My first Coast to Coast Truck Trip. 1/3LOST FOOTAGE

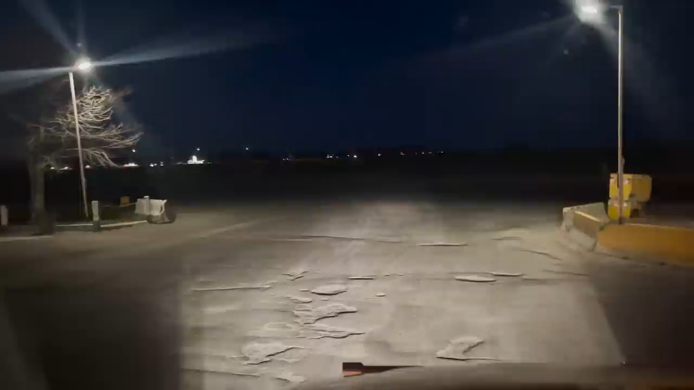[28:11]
Man eater holes, man eater holes, man eaters. Oh, there's one I didn't get my camera out quick enough, but it would have swallowed a small car hole.